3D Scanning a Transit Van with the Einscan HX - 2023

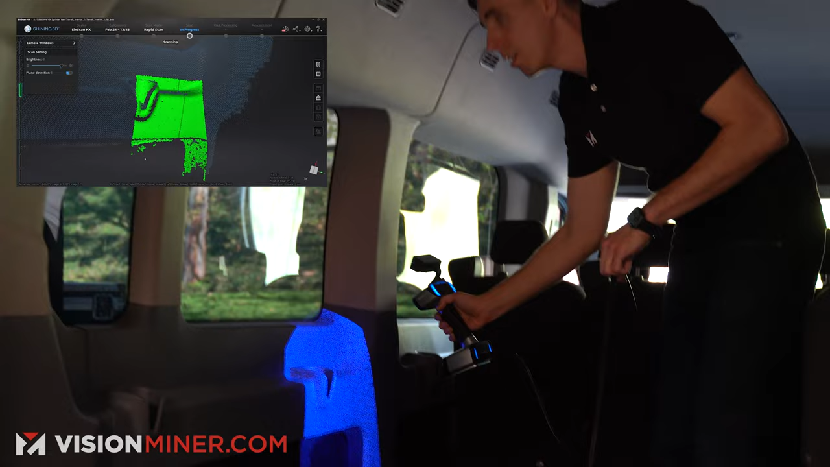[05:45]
and then for some of this black texturing it's not getting as much data so I can actually
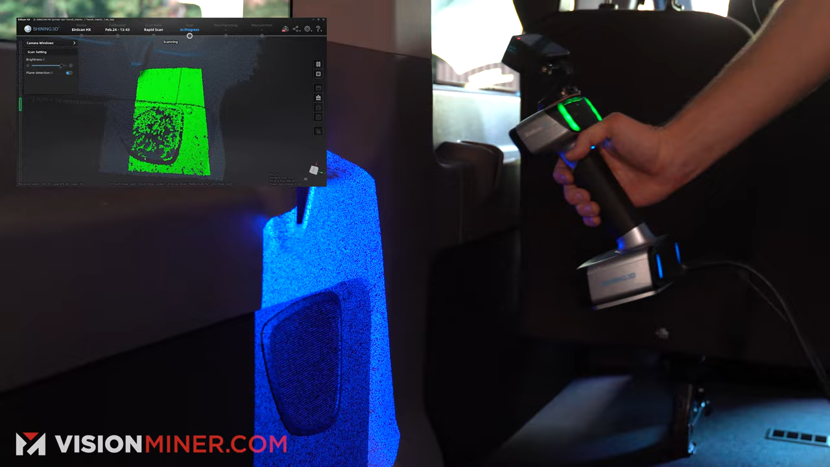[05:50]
raise the brightness if I wanted to but for now let me go back over to this spot I'm just going to get this wheel well it's
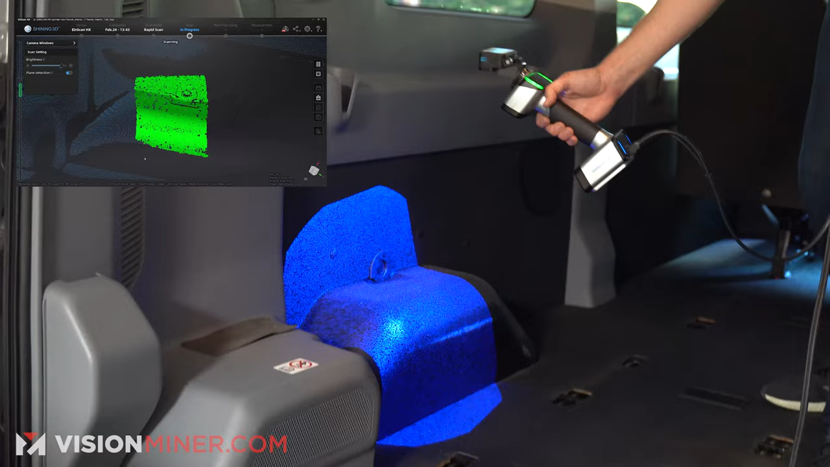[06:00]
doing a pretty darn good job for this being just flat black plastic so
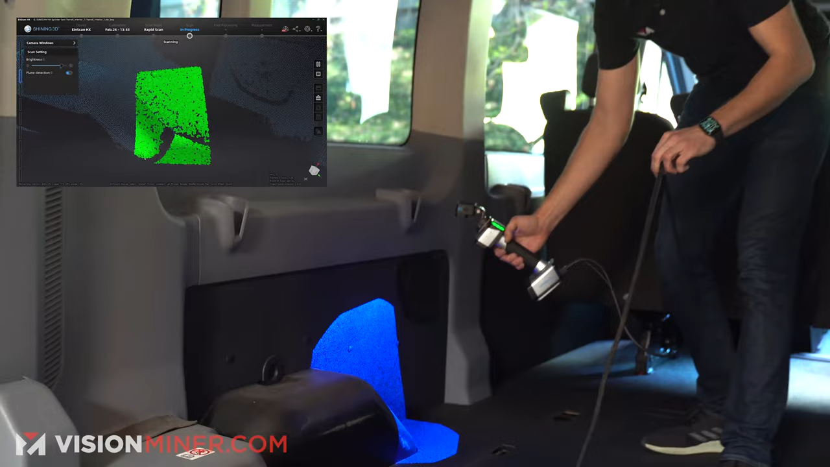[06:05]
the whole thing about black is it absorbs all the light and
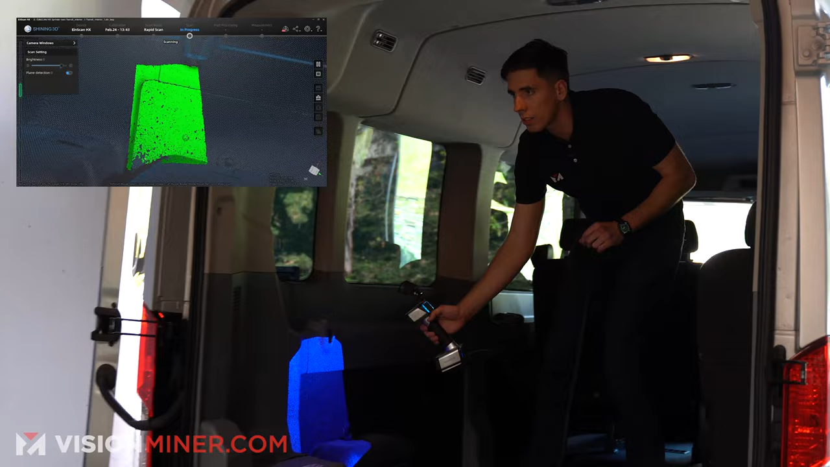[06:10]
scanners rely on reflected light to get the triangulation data from the two cameras
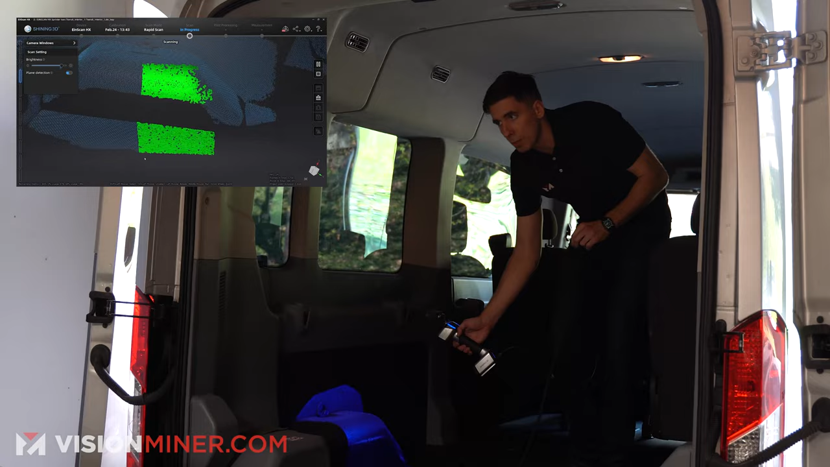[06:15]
that are seeing the light that is projecting so black and dark objects generally have
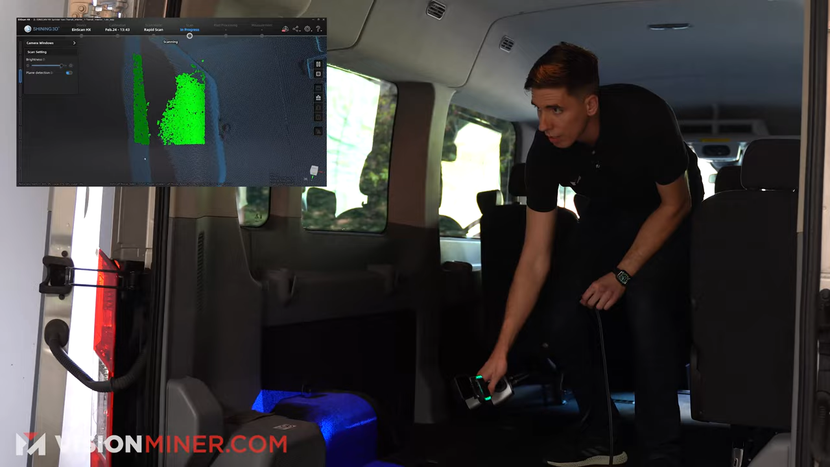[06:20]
a really hard time and on more difficult parts the lasers are what
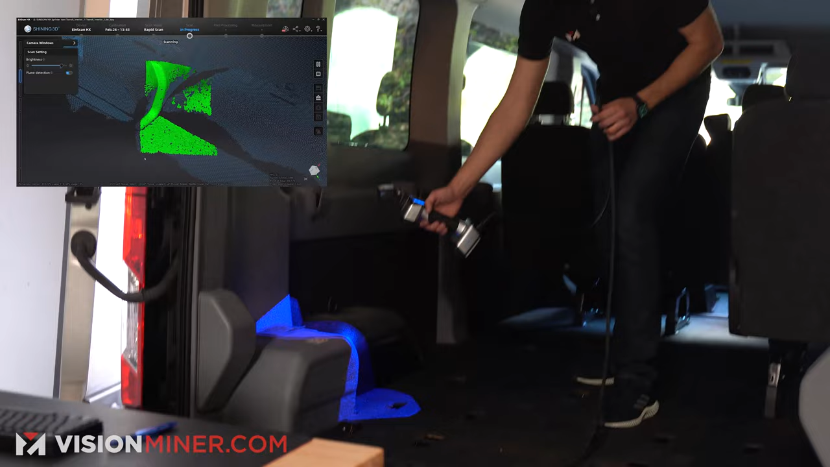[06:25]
makes that super easy and we got a lot of other videos showing the lasers and we'll have
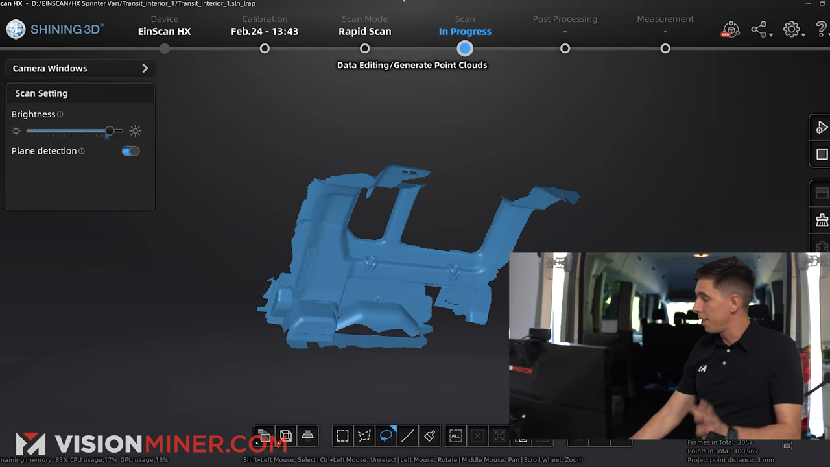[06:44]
and I can just generate the point clouds again wait another 15 seconds so you know there's
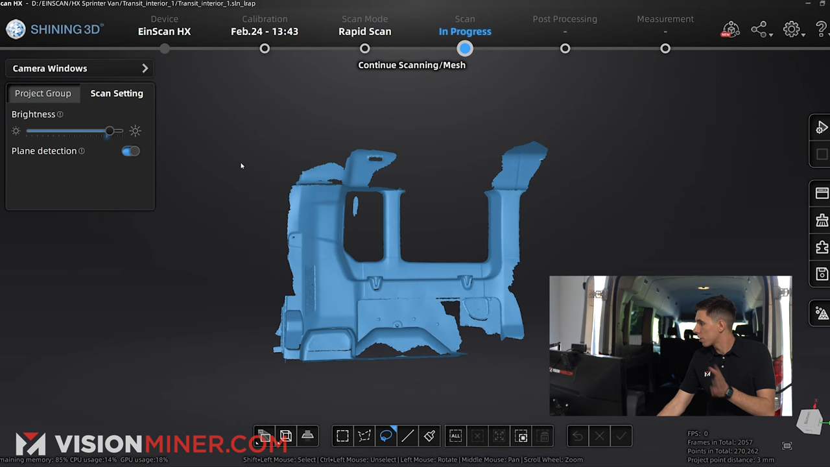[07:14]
good we got that now I can show both project groups and they're not aligned
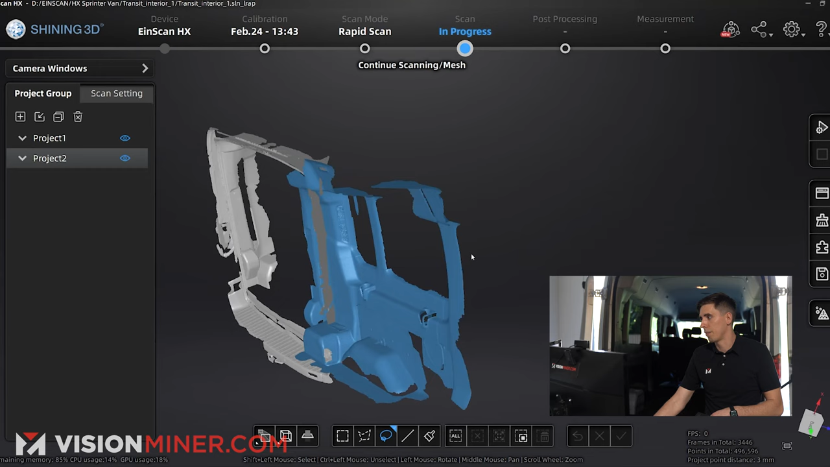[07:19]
obviously so we're going to go into the alignment menu I'm just going to select the first scan select
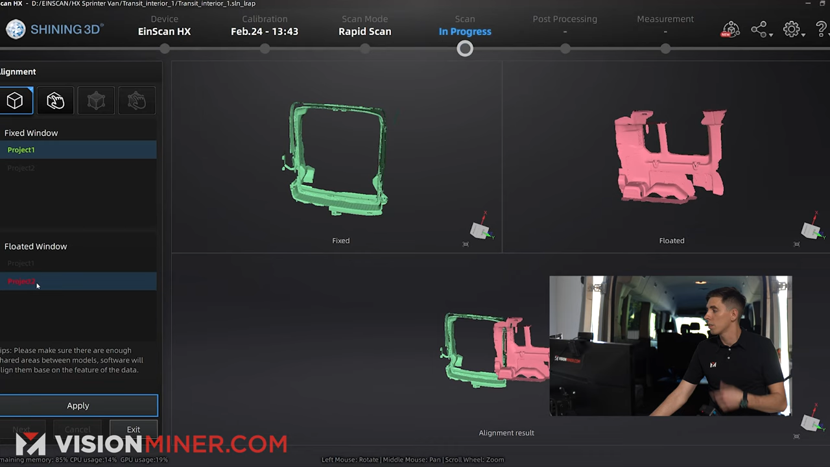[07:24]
the second scan and I'm going to keep it on feature alignment and let's see if it works sometimes it does sometimes it doesn't most of the time it does and this time it
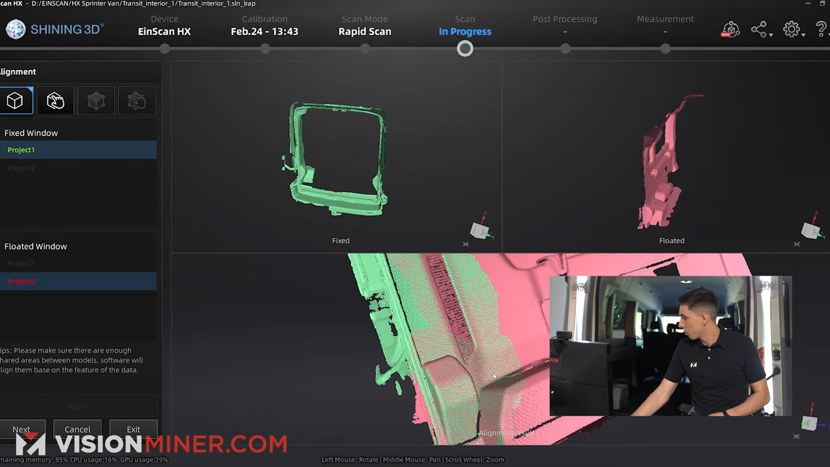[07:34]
worked great
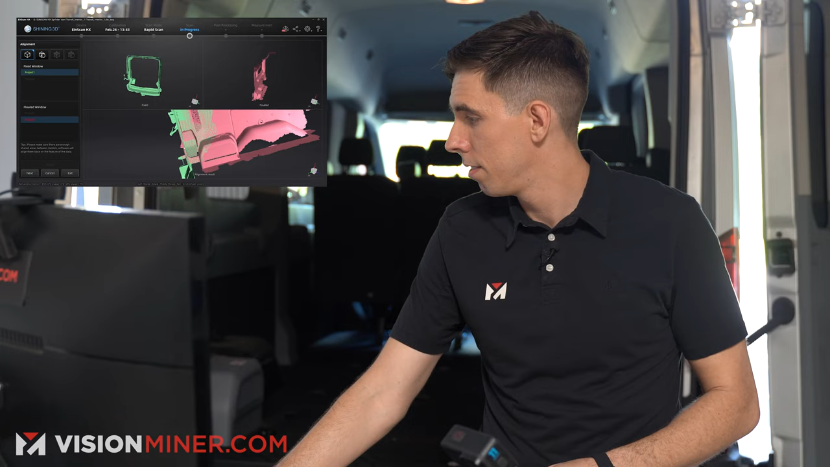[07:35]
perfect right there first shot I love it all
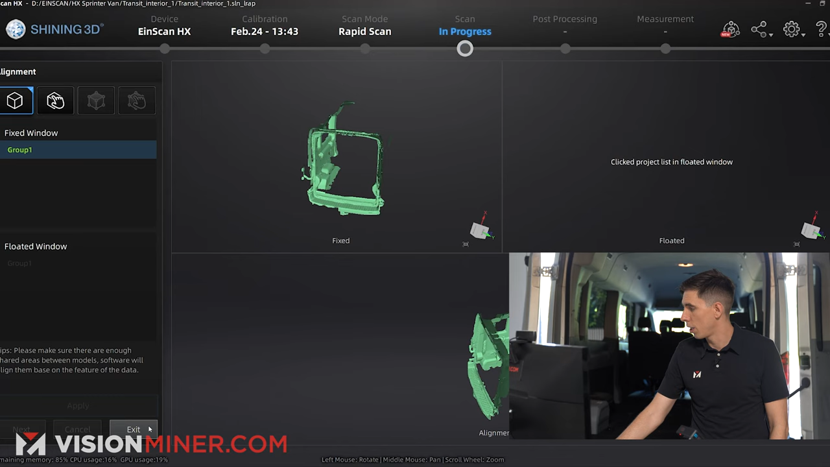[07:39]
right so hit next now those are grouped and aligned and if I select both of the same color
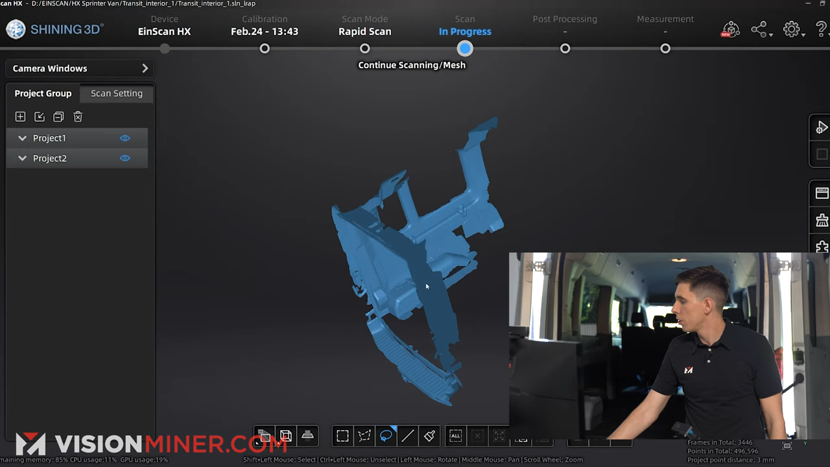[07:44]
you can see I've got most of this thing going in mesh model